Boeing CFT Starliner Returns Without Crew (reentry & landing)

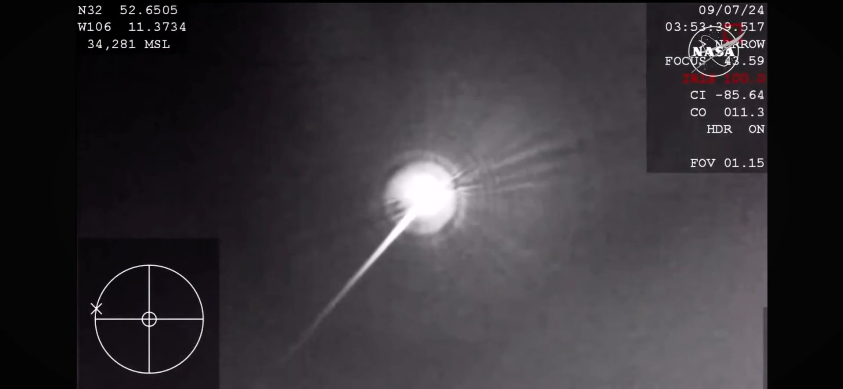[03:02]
That means they are seeing Starliner from the ground there in New Mexico.
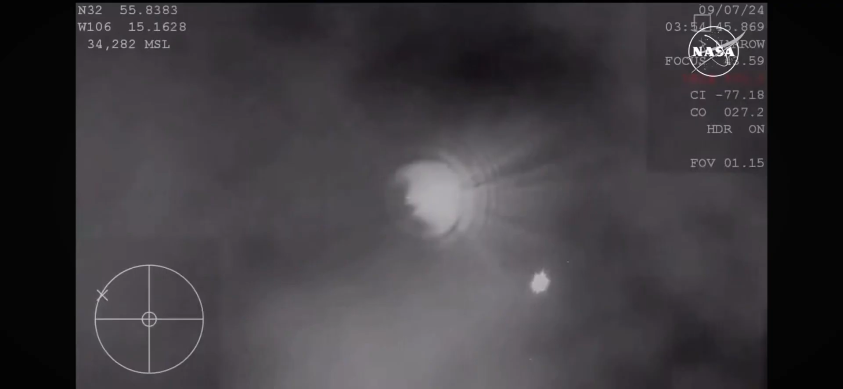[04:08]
And the strobe lights on Starliner are now on.
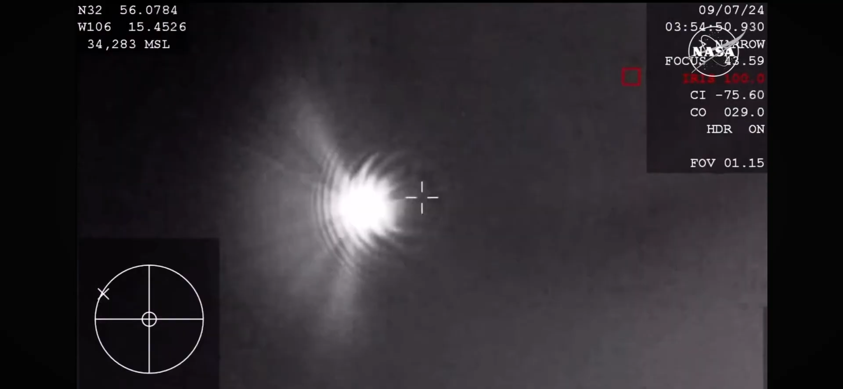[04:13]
Starliner is now over the landing site, and that strobe light will help the teams actually track Starliner on the ground, because it is very dark out there.
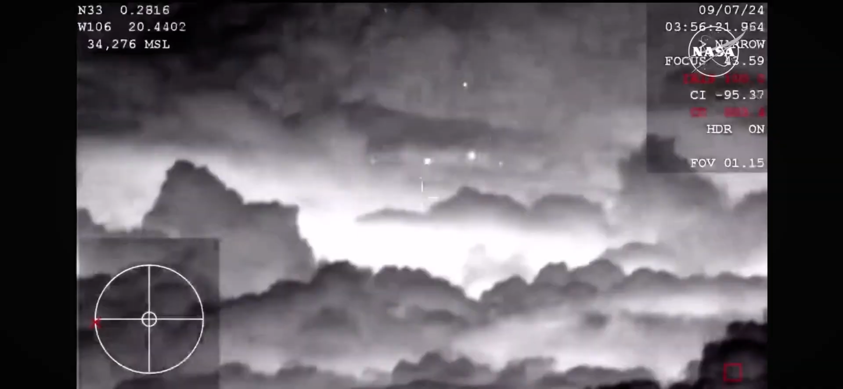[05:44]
Alright, and that action your senior nurse screen, forward heat shield and drugs out.
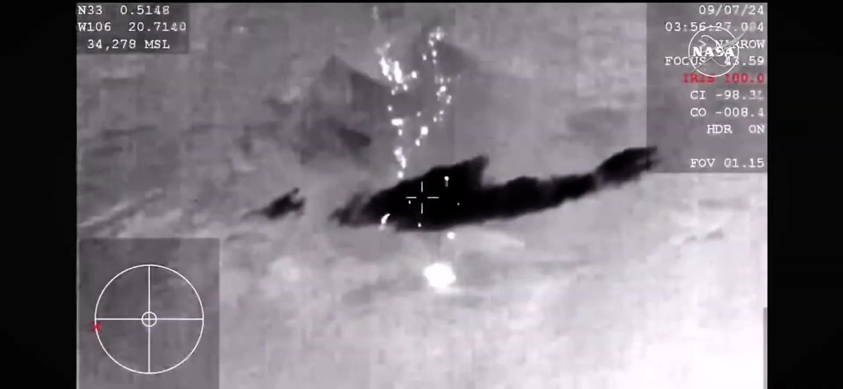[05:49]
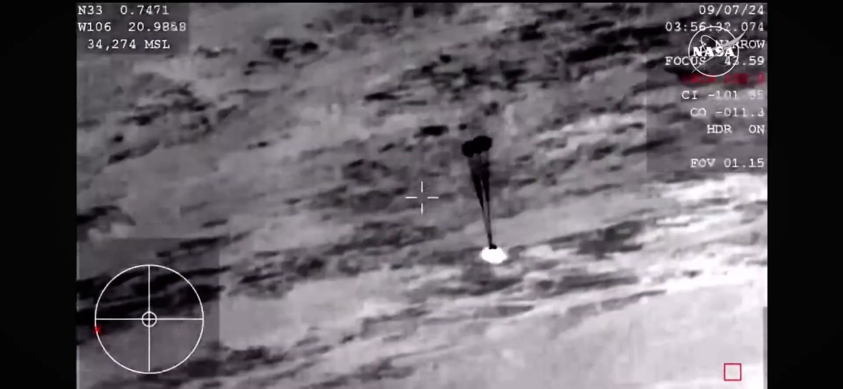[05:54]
Really interesting view of this coming down from the WV-57, see those two drogue parachutes now deployed.
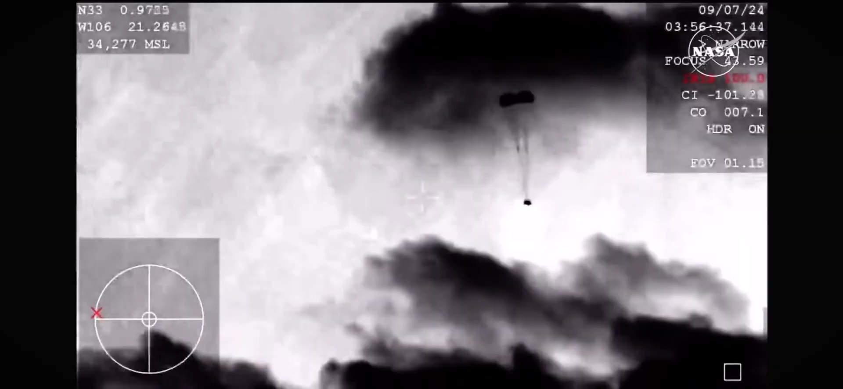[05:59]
They slow the vehicle down initially until it
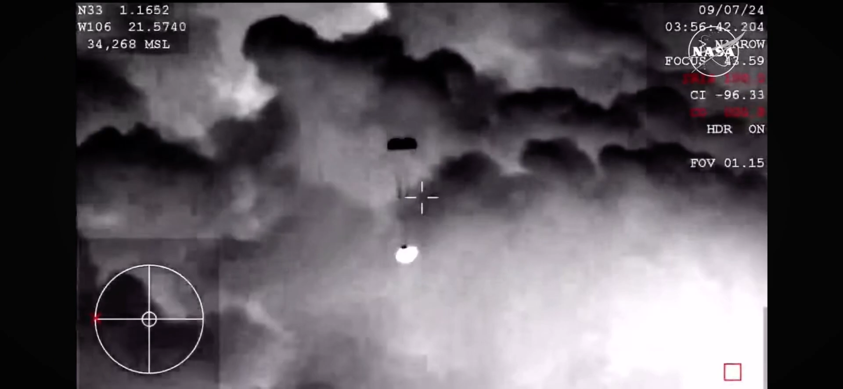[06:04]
gets to a safe speed for the enormous main parachutes to follow.
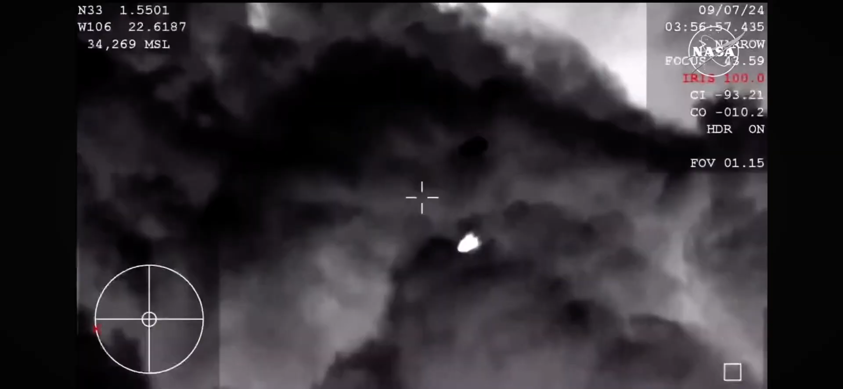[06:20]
About four minutes to go until touchdown.
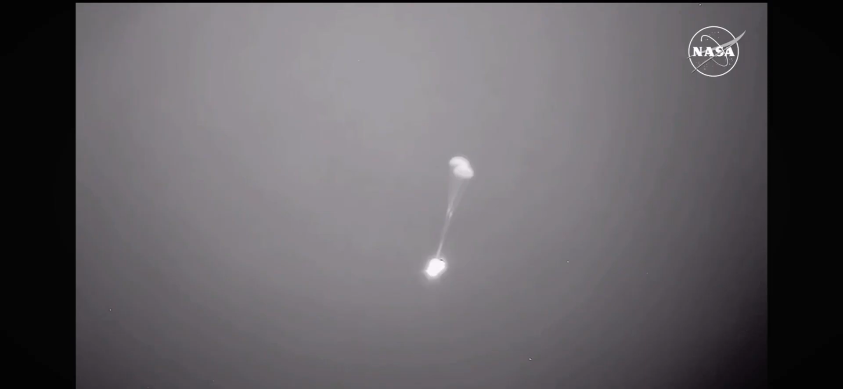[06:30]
Now back to a view from the Cessna aircraft in the vicinity of the landing site. Again this is a view from a little lower than the WV-57 we were seeing.
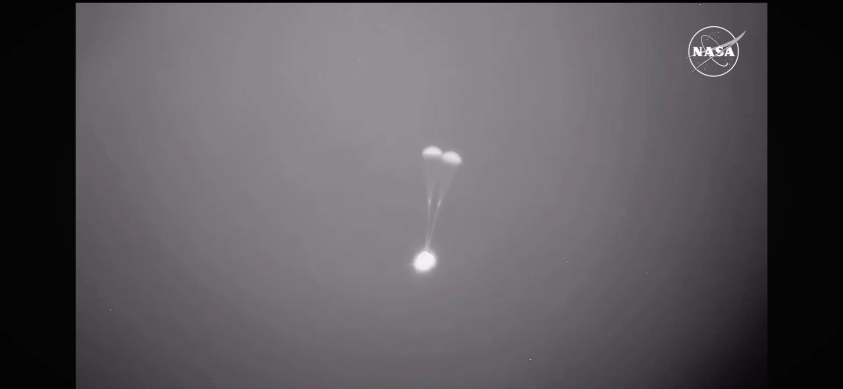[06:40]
The next thing we're going to see here is the three main parachutes come out and everything will happen pretty quickly from that point on.
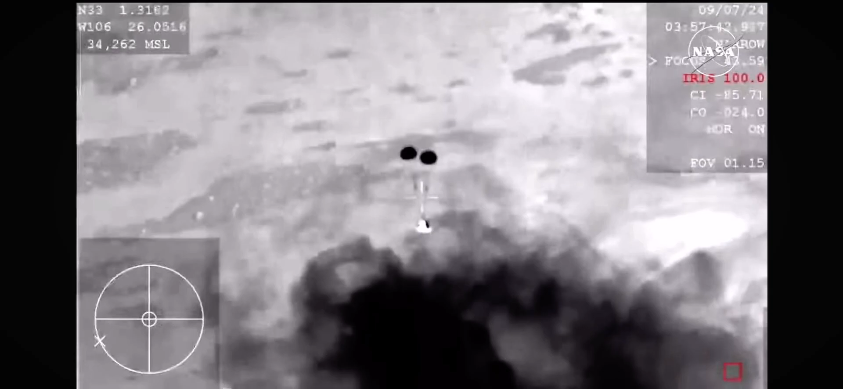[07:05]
come off, that makes way for the landing airbags to deploy.
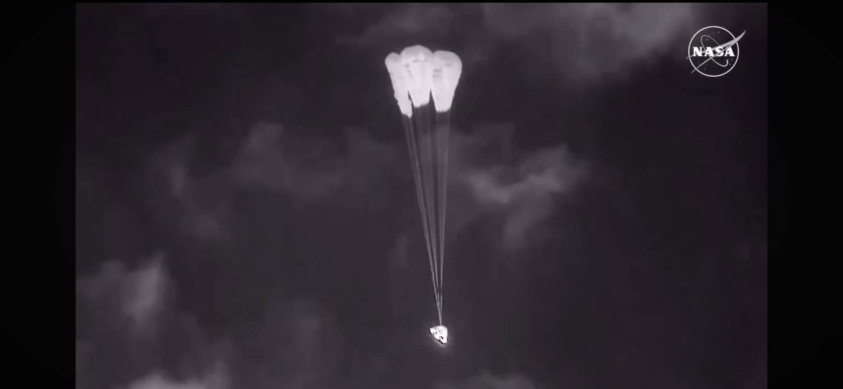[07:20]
And the teams at the landing recovery teams report that they heard the booms as those came out. So three good mains fully open there.
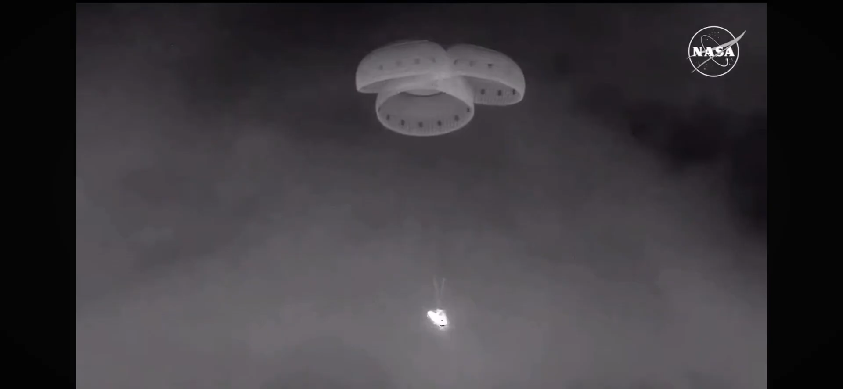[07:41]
You can see Starliner in a slight tilt so we're going to see the rotation handle move here shortly and it will level out Starliner. But three good parachutes looking great. Just a little over two minutes until the expected landing time and we heard the rotational handle has been released so you can see that tilt evened out. Next up is the back heat shield jettison.
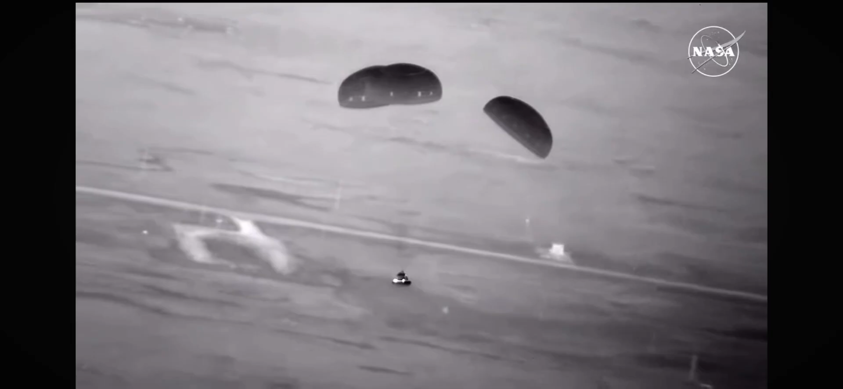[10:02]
You're seeing the ground there in your screen as we get closer. .